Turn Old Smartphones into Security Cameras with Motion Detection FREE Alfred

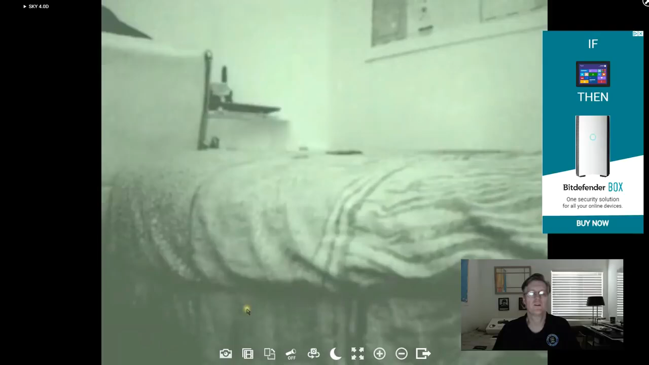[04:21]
So let me show you these other icons down here. The first one is a snapshot. If you click it, it takes a snapshot and saves the image down on your hard drive.
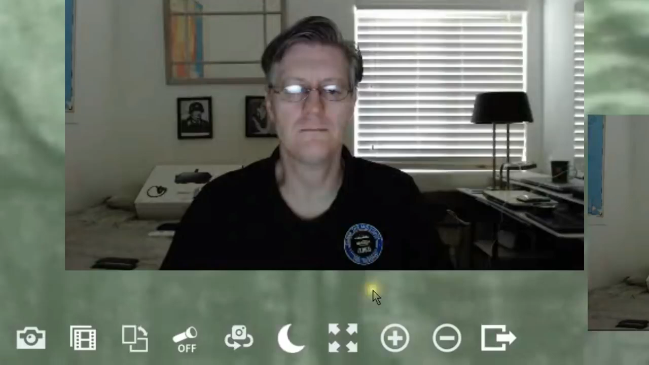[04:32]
This will do a video recording. And remember, it will automatically do the video recording for you whenever it detects motion. And that might be anywhere between a five second or even a 35 second video that you can then view later. You can rotate the image.
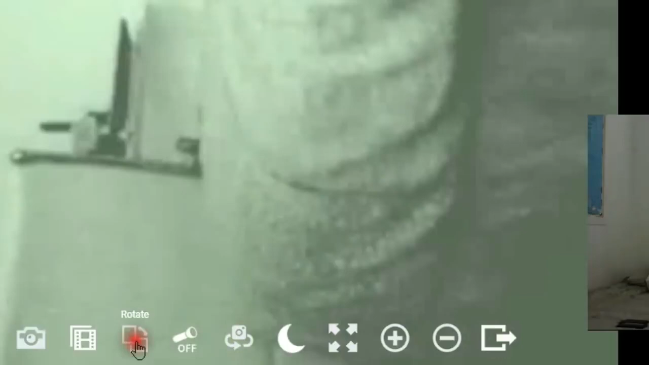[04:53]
And then if your smartphone has a flashlight, you can turn it on. So let me go turn off the low light filter. Turn off the flashlight.
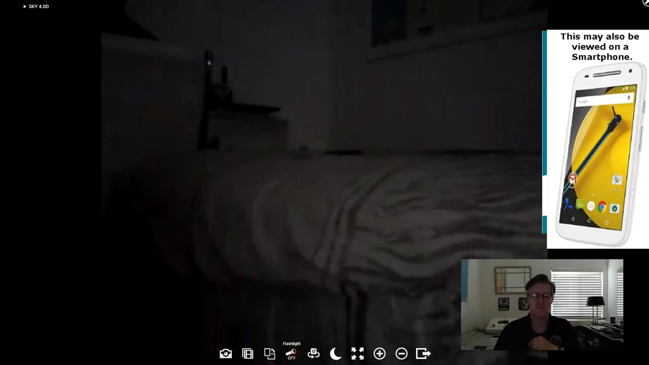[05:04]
There we go. It goes back to dark. And you can turn on the low light filter. By the way, the low light filter on my other phones that I've been working with already for the last few nights works great just like you see here.
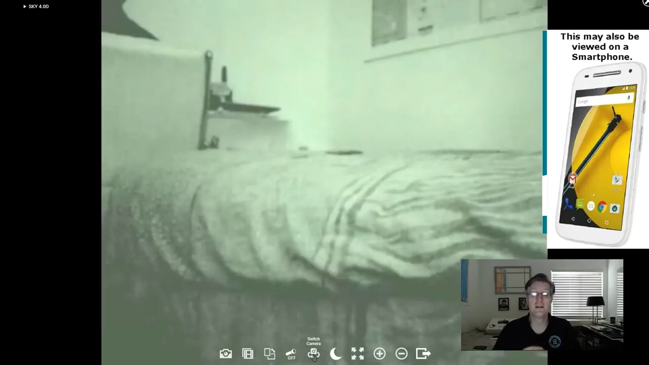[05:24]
You can switch the camera too because most smartphones have a forward-facing and a rear-facing camera. So if we click that, now it's facing the other way. So you can actually put one of these smartphones in the middle of the
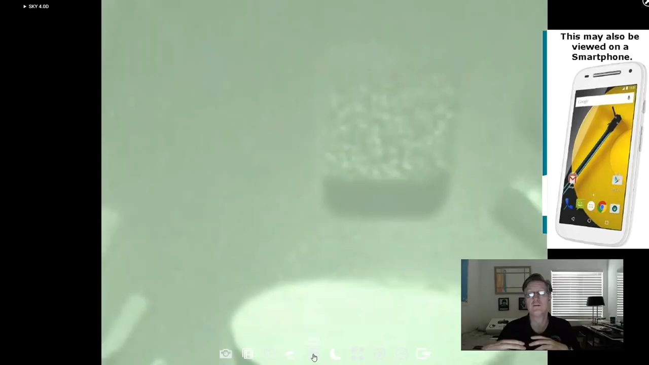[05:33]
room and look at a 360 wide view of your room. This is full screen or not.